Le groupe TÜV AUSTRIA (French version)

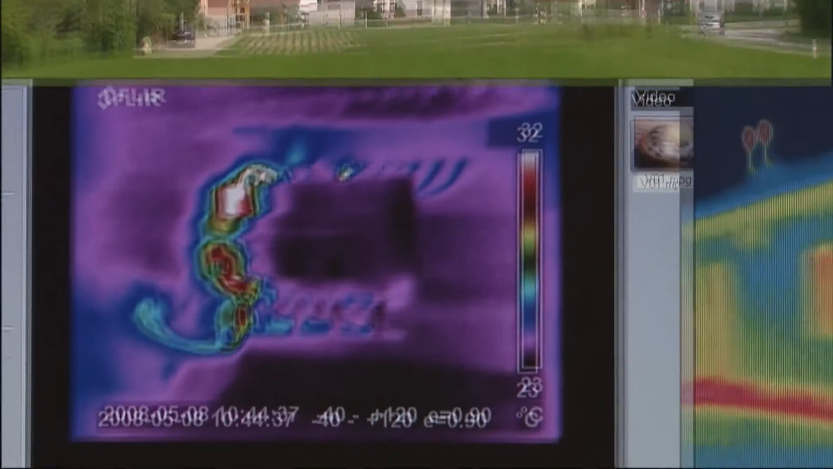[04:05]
Une mesure de température sans contact par thermographie sur des installations et des bâtiments aide à détecter les défauts et à localiser les pertes d'énergie.